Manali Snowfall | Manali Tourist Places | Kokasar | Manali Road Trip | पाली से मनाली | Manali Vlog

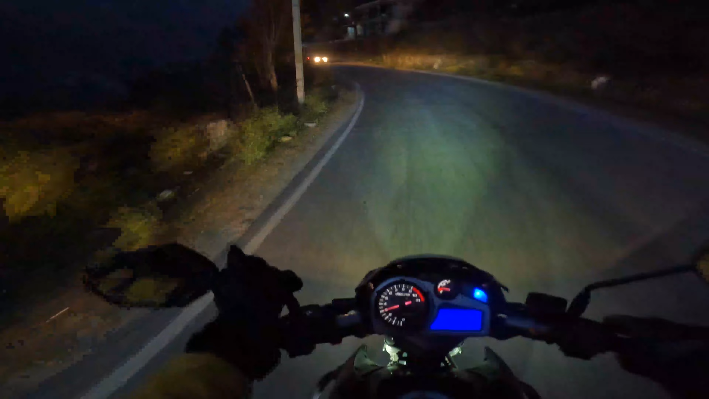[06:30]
अभी हम लोग जा रहे हैं कसोल, और कसोल यहाँ से 24 किलोमीटर दूर। भाई अभी तक मोगली चला रहा था बाइक, अभी मैंने लिए तो भाई अंधेरा तो होने लग गया है, और टाइम 5:30 के आसपास हो रहा है। ये वाली गाड़ी है जो थोड़ा टाइम इसका मिस्टेक है, तो इसको सही करेंगे अपन कल।